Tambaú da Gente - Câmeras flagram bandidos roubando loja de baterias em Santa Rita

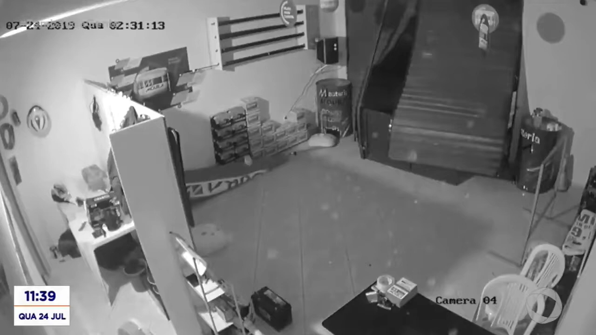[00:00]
Para arrombar uma loja de baterias. Isso foi na madrugada de hoje, no bairro de Tibiri, que fica em Santa Rita.